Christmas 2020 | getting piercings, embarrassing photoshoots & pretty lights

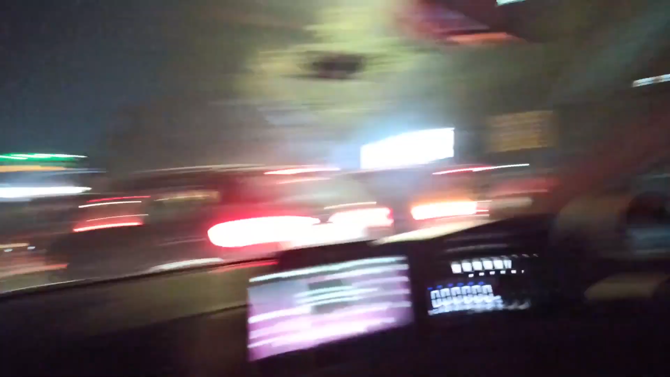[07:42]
I'm making him drive his new car in this traffic.
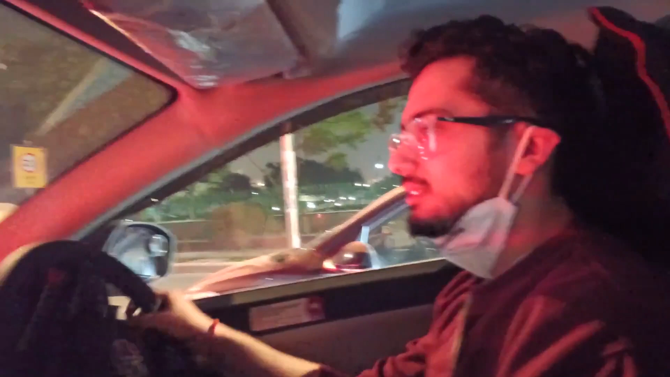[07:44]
And he's not liking it at all. Dumb people.
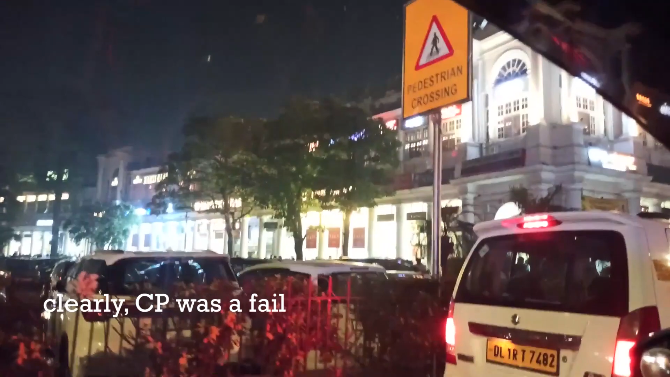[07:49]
People say, what will we do if there's so much traffic? Look how beautiful it is.
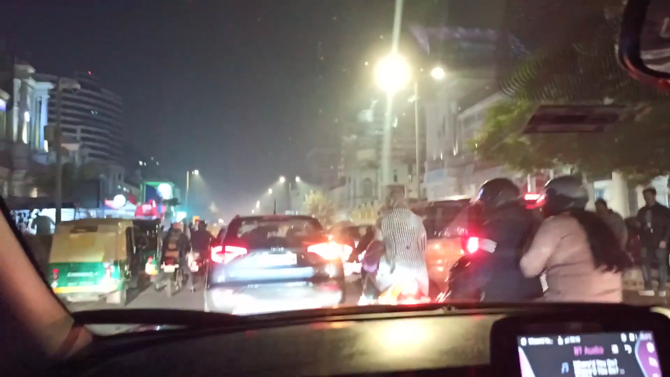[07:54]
There are so many beautiful lights. There are so many taillights. There are silks. This is a better decision.
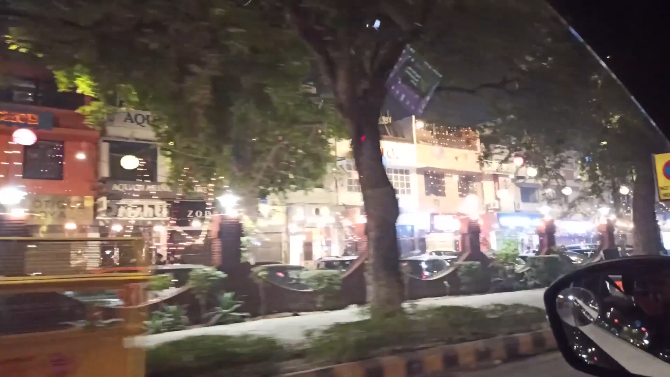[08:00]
You have arrived.
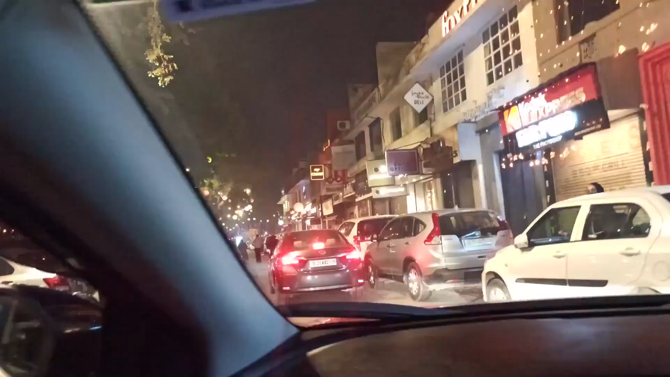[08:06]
Pretty. What a beautiful decoration, bro.